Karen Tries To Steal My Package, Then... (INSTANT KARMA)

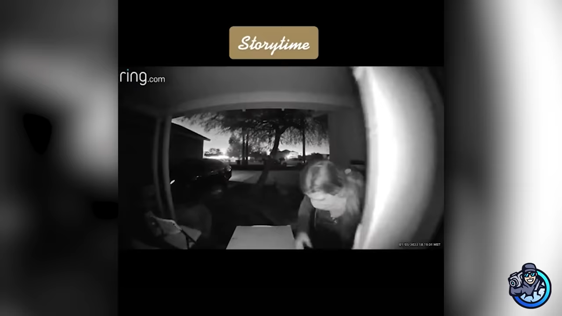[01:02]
Speaking of brave, here's another one. This time she baited the thief with empty boxes after she was robbed once. So I took matters into my own hands. And in this video, I put some empty boxes on the porch as bait, not really expecting for her to try to come back and hit me twice in 1 week. I feel like if you'll walk in somebody's yard and steal off their porch, you'll break in their house. Hey, you don't care what they got? Hey, baby.